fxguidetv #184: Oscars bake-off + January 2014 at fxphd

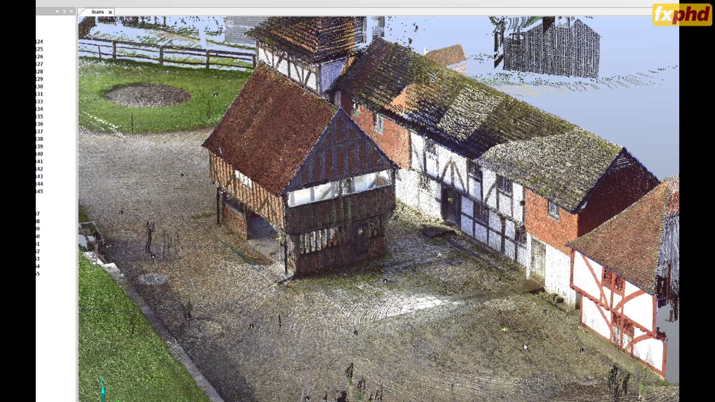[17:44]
one of which is point cloud generation.
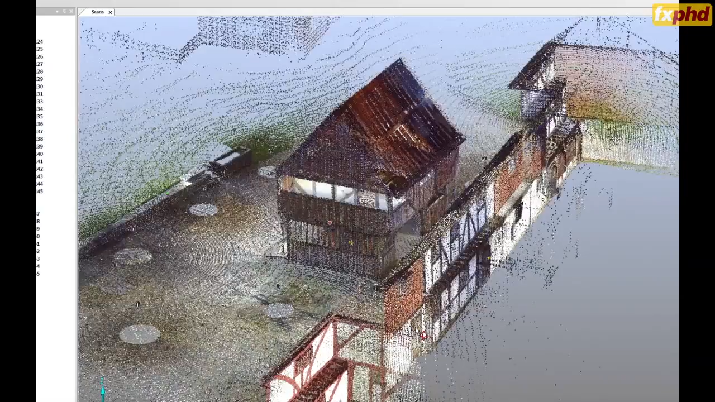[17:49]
We're going to be looking at different ways of acquiring these point clouds,
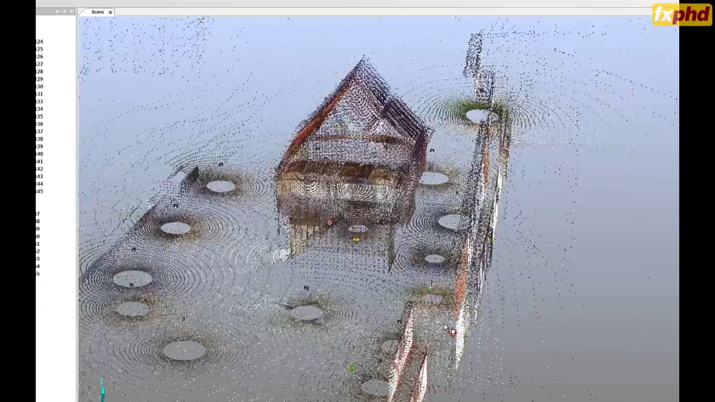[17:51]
whether it be from LiDAR scans,
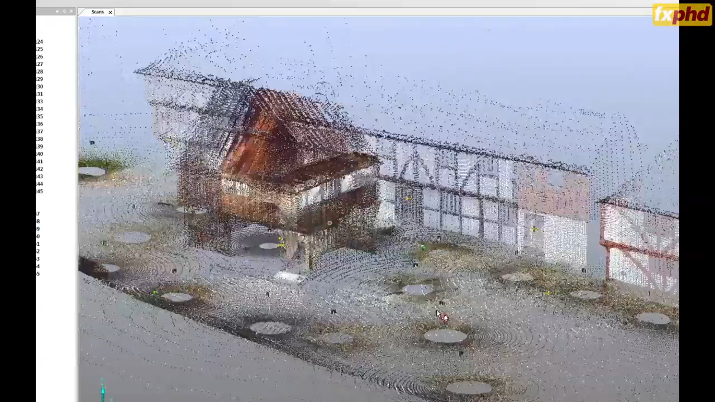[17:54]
perhaps from third-party 3D photogrammetry software,
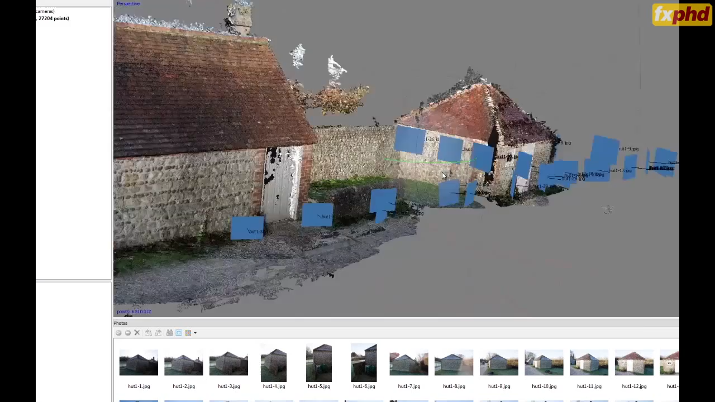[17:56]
or using Nuke's own point cloud generator in tandem with its new still solver inside the 3D camera tracker.